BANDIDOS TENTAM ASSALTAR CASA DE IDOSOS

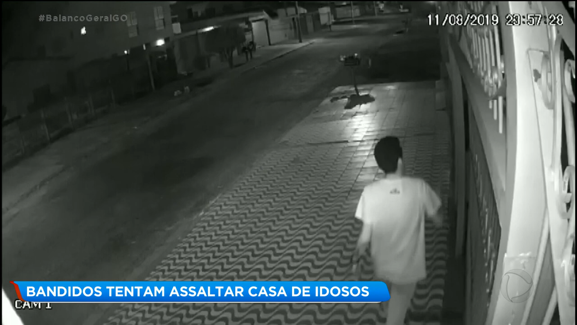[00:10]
O comparsa chega. Observe que os dois forçam para levantar a estrutura e tirá-la dos trilhos. Às 11h58 da noite, um dos criminosos consegue entrar.
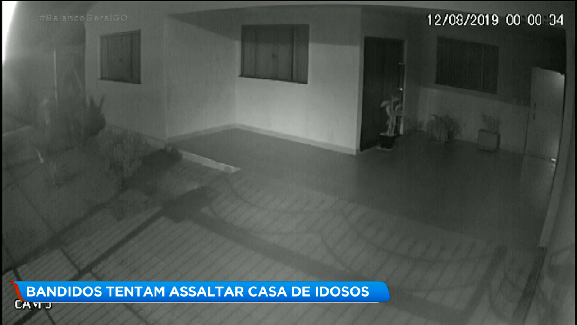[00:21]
Neste outro ângulo, dá para ver o bandido já na varanda da casa. Ele tenta abrir a porta da sala, mas não consegue.